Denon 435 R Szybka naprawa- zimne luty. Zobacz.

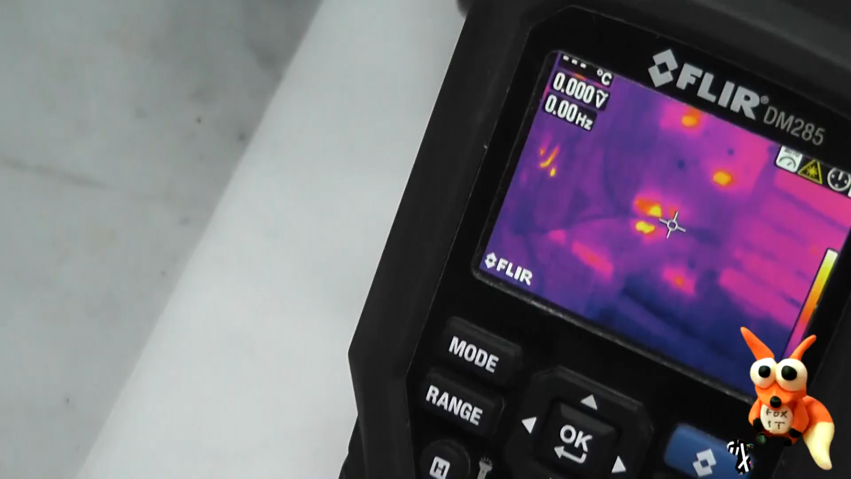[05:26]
Jak widać, stabilizator, przy którym rzeźbiliśmy najwięcej i wymieniliśmy suchy kondensator, dosyć drastycznie się nagrzewa. Jak widać, kilka sekund po włączeniu już jest 45 stopni.
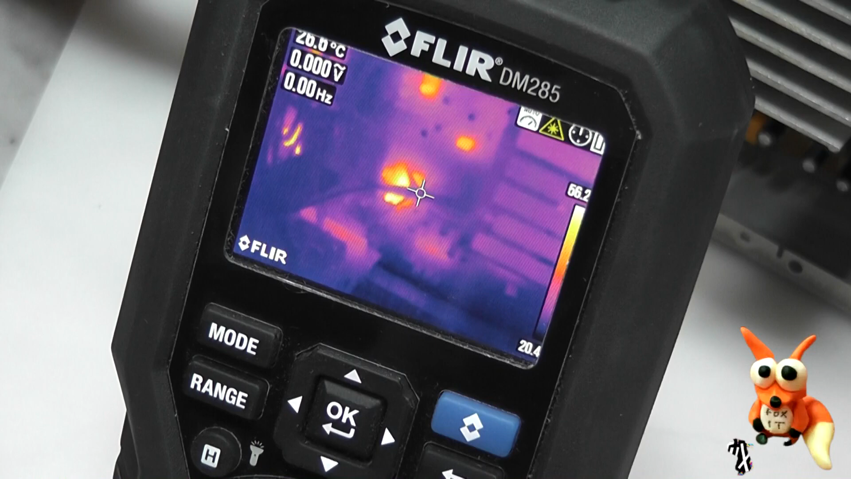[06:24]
I jak widać, ponad 60 stopni.
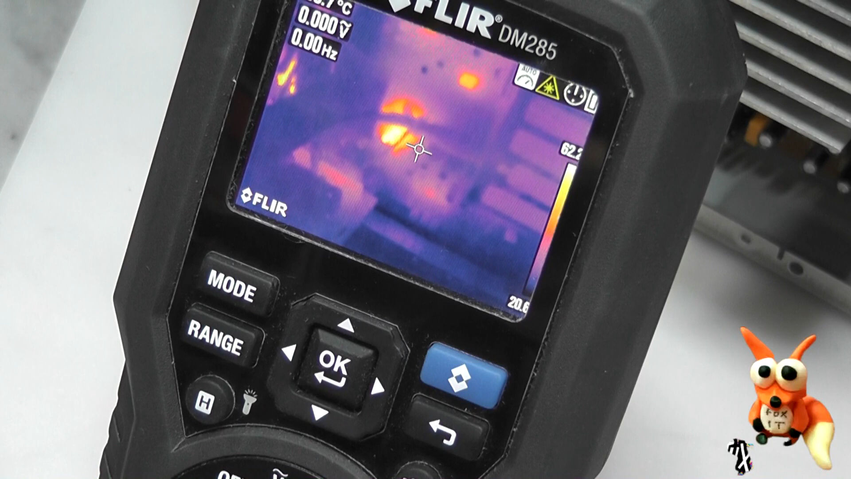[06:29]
Jak tak cały czas to ma działać, to nic dziwnego, że sprawy obrały taki obrót.